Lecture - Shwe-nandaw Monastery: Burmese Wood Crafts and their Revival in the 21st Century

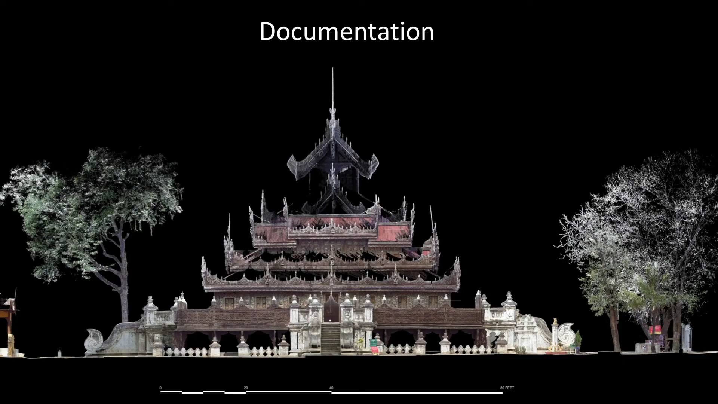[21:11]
facade of the Shwe-nandaw, a 3D scan. And here is an aerial view of the building. Again, it's a 3D scan, which offers us a very high level of details. It might not look like looking at this picture, but it's actually a very good base.
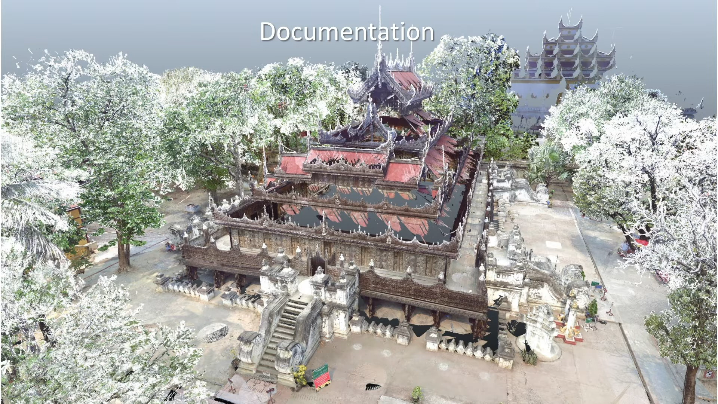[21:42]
Very good, excellent reference for future intervention.